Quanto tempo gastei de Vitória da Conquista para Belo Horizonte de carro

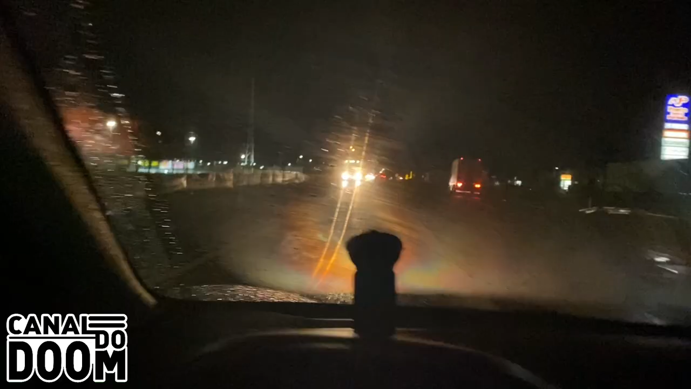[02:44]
Passando em frente do Atacadão Vitória da Conquista. Aqui a gente vai pegar a reta de Cândido Salles.